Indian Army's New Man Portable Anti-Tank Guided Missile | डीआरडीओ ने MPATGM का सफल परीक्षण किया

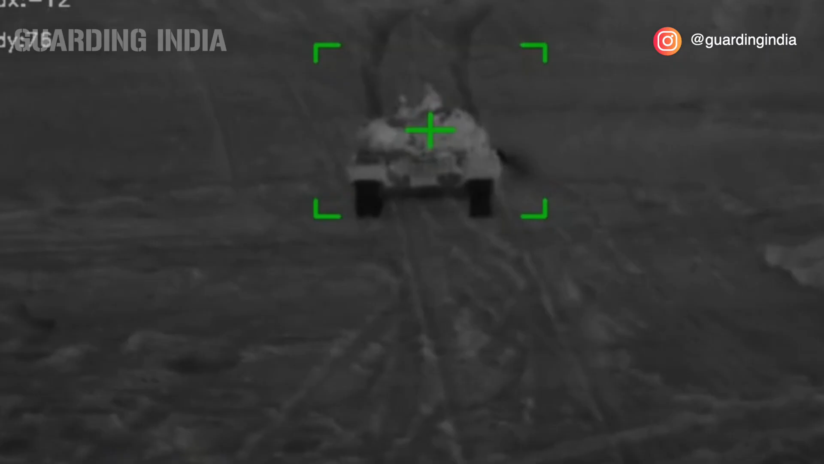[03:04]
जिसमें एक Real-Time Artificial Intelligence वाली Image Processing Unit लगी है जो किसे अपने Target Tank के Type को पहचान कर उसके सबसे वीक
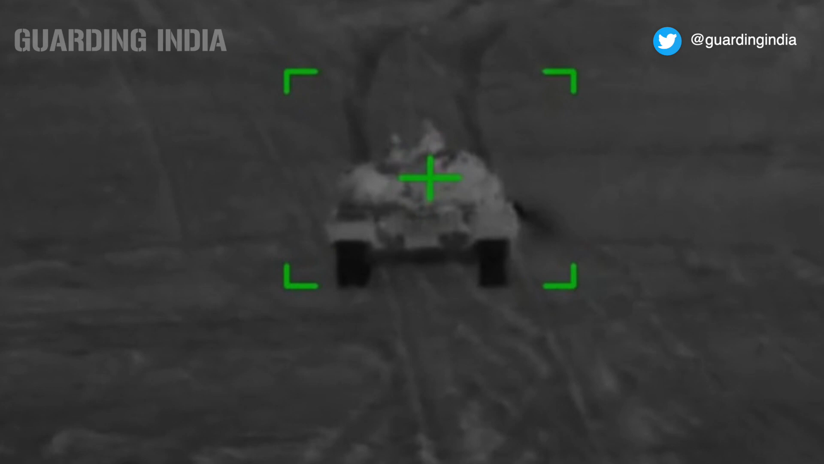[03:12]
हिस्से पर Attack करने में मदद करती है